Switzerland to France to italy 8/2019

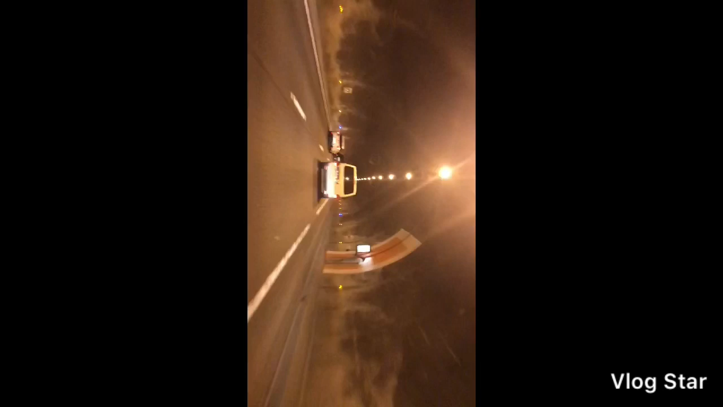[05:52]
The tunnel is so dark in the tunnel. Oh, pointless. But there is already, I see, with lights already. We are going up now with the tunnel, so we will have a surprise again. You know, after the tunnel is always a surprise. I think we will see the same mountain on the other side of this tunnel. Oh, the same mountain. Going straight up. So the Mont Blanc.